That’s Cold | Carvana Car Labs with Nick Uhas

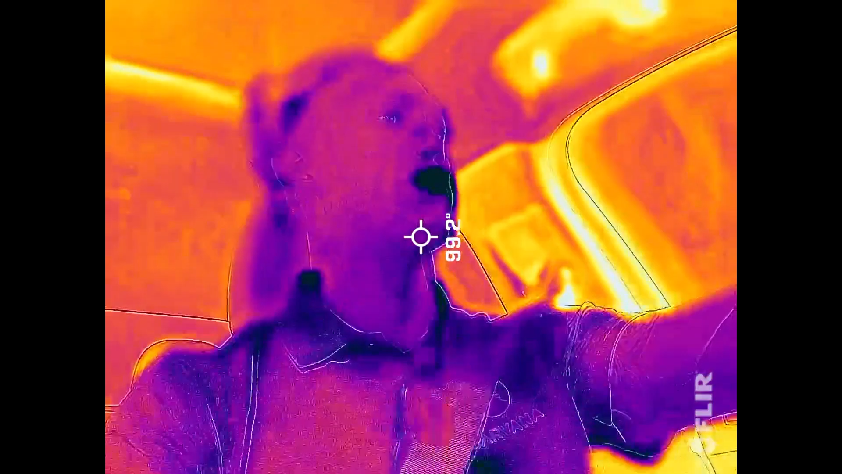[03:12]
We will be measuring their beginning temperature and
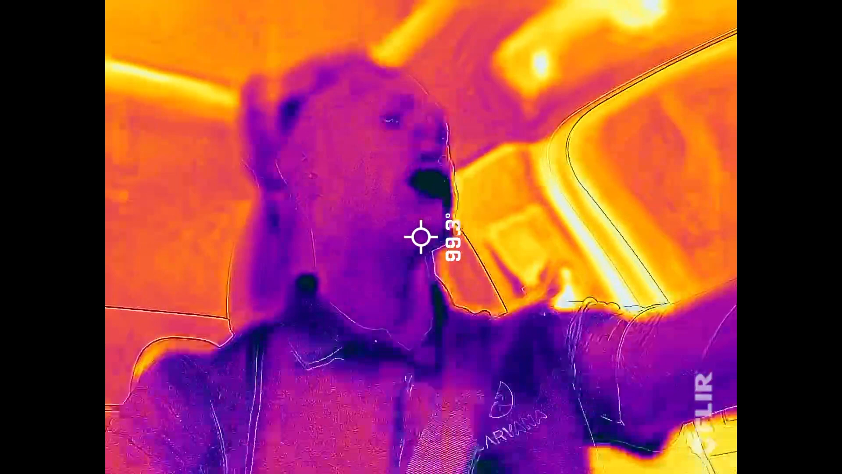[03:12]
recording their skin temperature with this IR camera and laser thermometer as they drive.